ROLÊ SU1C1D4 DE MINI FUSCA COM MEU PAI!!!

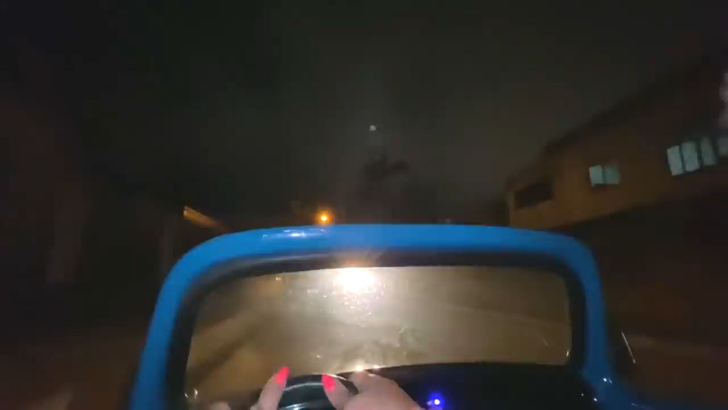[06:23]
Vai, tio. Vai, tiozão. Vai, tio, que eu tenho que passar, que tá chovendo.
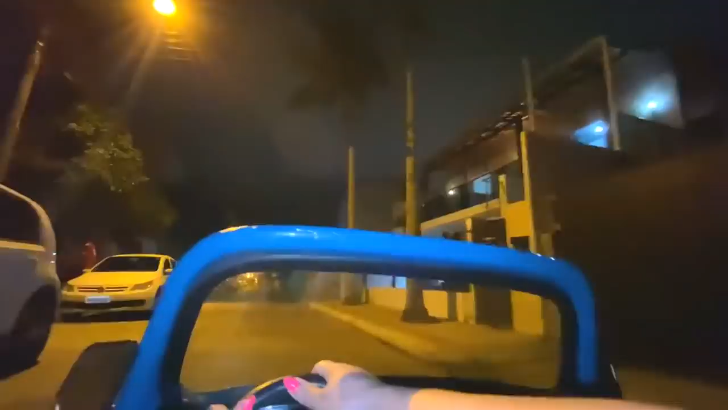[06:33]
Matheus, vai olhando no retrovisor. Eu não enxergo nada nesse retrovisor.
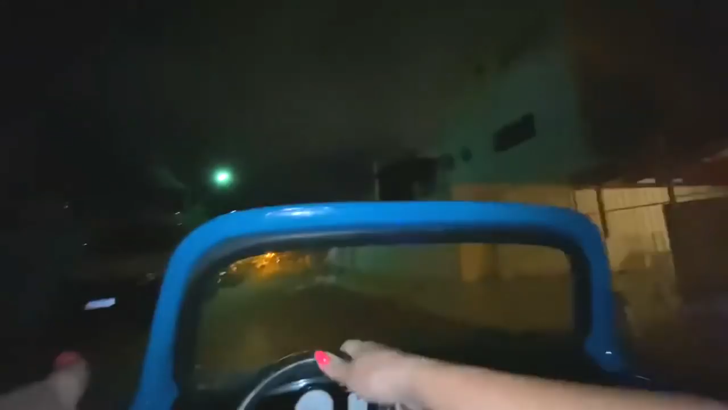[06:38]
Nem retrovisor, mas eu enxergo. Vai, Jornal. Mas eu não enxergo nada no retrovisor. Não, eu não enxergo nada no retrovisor. Vai. Ai, tem uma moto vindo. Deixa eu passar primeiro.
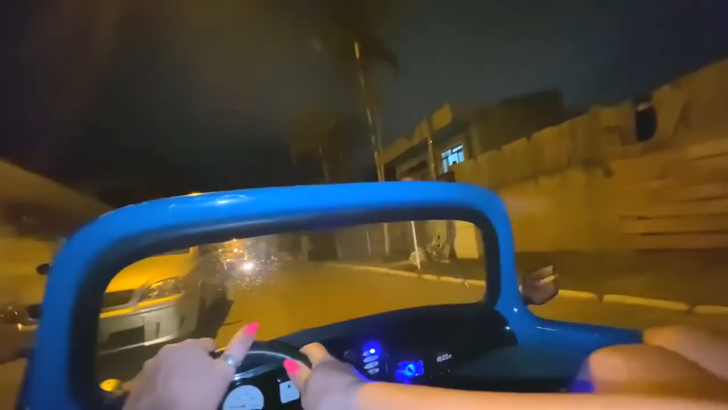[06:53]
Vai, vai, vai. A Hero 11 tá gravando tudo torto. Peraí que tem um carrinho, um carro vindo lá, ó. Tem que passar os carros, esperar os carros passar. Eu não tô afim de bater. Vai, tiozão, vai. Qual que é a sensação? Vai, tio, que o meu carro vale mais que o teu se eu bater. Não tem conserto. A sensação é muito louca, cara. O carrinho lá na área. Será que meu pai vai topar dar um rolê? Ai, meu Deus, vai do carro.
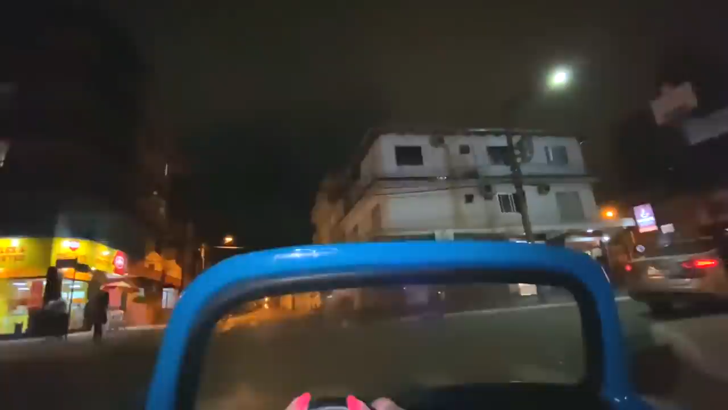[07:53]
Doido retardado? Meu Deus, se um carro virar aqui, eles vão fugir. Matheus, como é que eles vão atravessar? Eu não tô enxergando nada. E agora? Vai devagarzinho, devagarzinho. Calma, tem carro vindo lá, ó. O tio tá bem aqui, eu não enxergo nada. Tem moto vindo lá. Devagarzinho. Devagarzinho, isso aqui não tem muito devagarzinho. Sério? Dá pra ir, será? Fui! Ah! Ah!